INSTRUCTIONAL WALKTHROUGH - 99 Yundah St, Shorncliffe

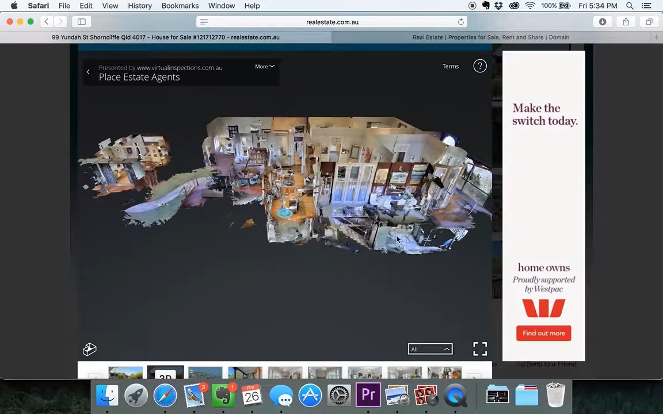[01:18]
and you can also drag the image you can rotate the image pressing the right or left
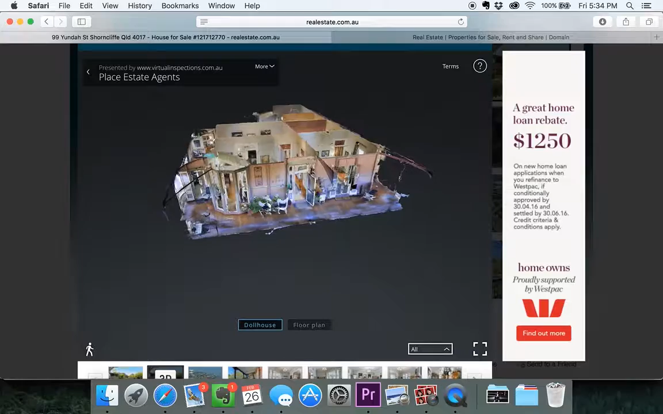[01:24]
arrow keys and also up and down great so let's
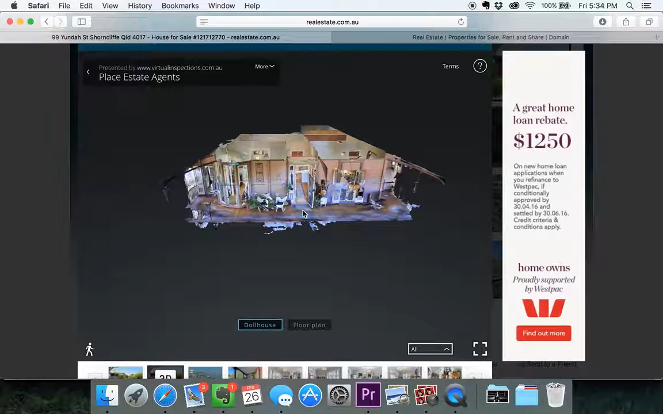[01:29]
click there you can see these little circles on the ground they are the different points you can stand